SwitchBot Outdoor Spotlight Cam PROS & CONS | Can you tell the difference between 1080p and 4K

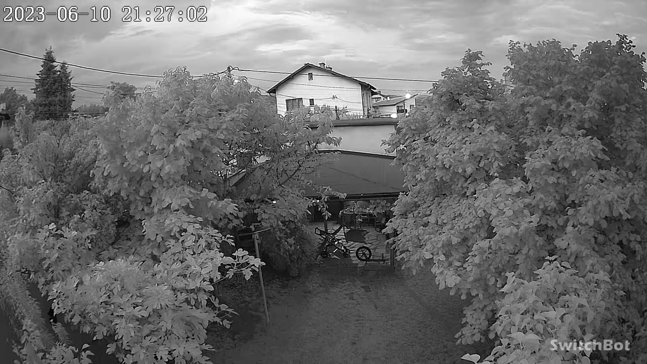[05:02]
But at least I can show you some images straight from the camera on a low light and with no light during the night. Of course there are some street lights aside that I cannot turn off with home assistant yet.